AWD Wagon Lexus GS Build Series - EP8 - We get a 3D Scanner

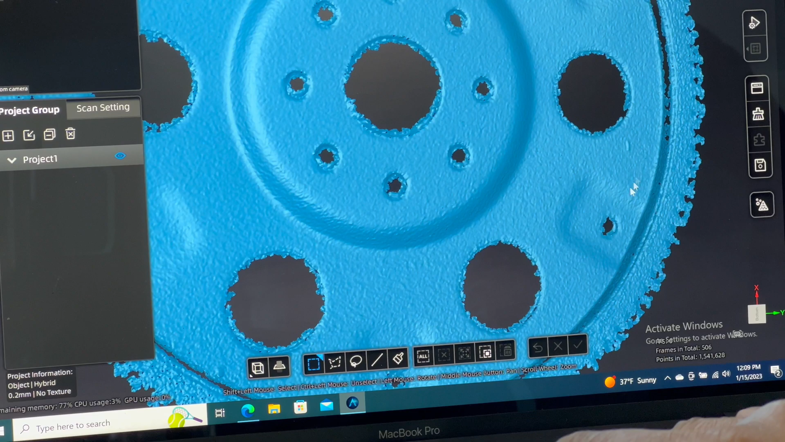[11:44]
All right. So I already created the new project. I'm calling it 1UZ Flex Plate 3 since I've already done several of the other ones.
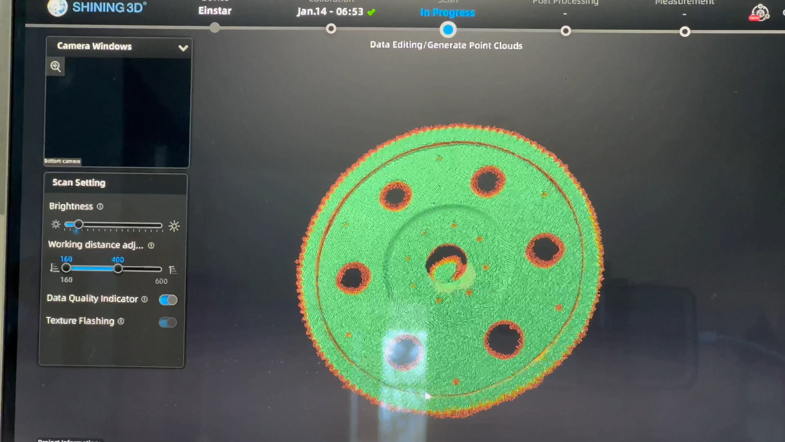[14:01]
the areas that are green, that means it has really good data on them. And if you see the outsides or the holes that are here, that's where it doesn't have enough data or just didn't get a good amount of data. So I wanted to get as most of it to be green as possible.
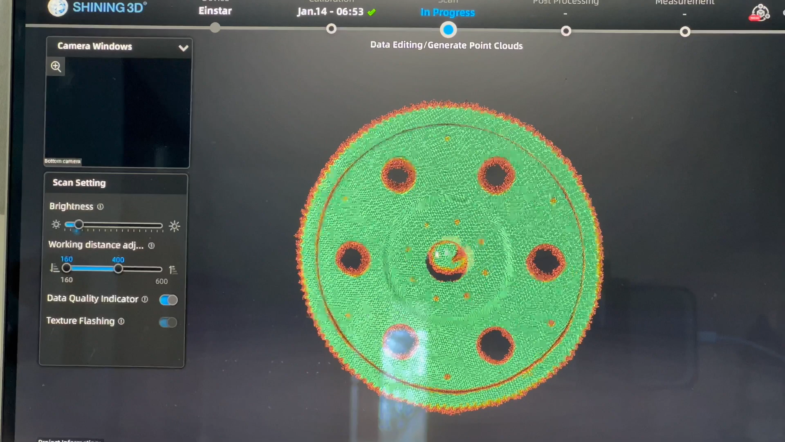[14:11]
So if you see, there is data on the bottom down here, but because it's so much lower due to where the actual candle starts, I can actually take that off.
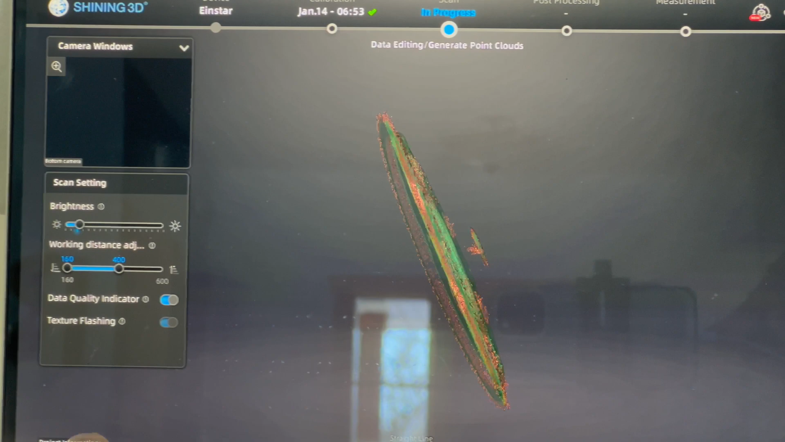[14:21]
So I'll just use the lasso. All right, here we go. So there, so then I can delete that.
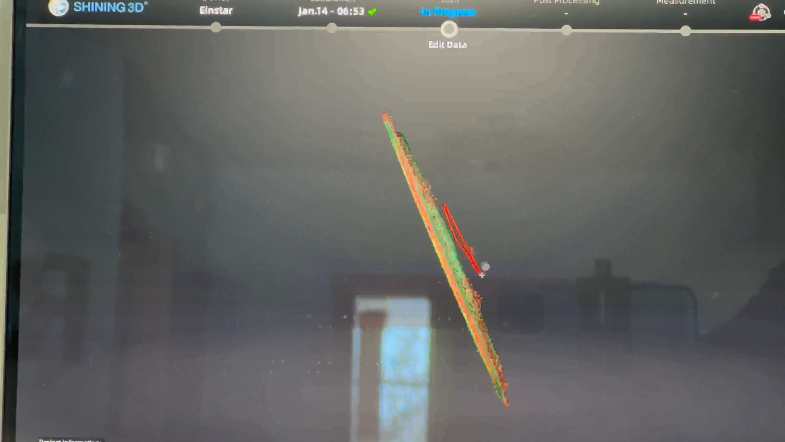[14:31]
I can again use the lasso and get rid of the rest of those things there. I'll hit apply.
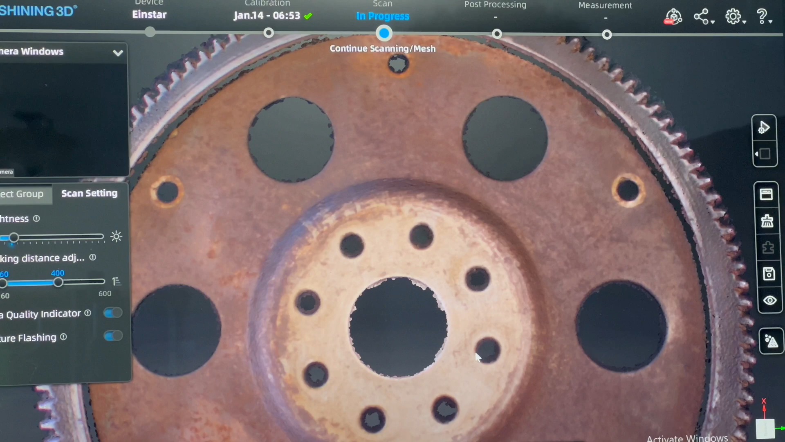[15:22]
Hopefully, all of them. Let me rotate it and see. And it looks like it has holes in all of them. So meshing is next.
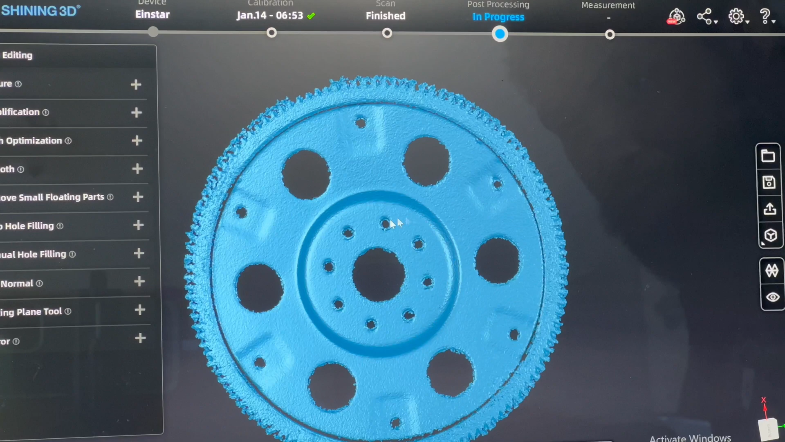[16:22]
And I believe this should allow them to get, hopefully, allows them to get the specs that they need so they can measure PCD for these mounting bolts here for the 1UZ flywheel.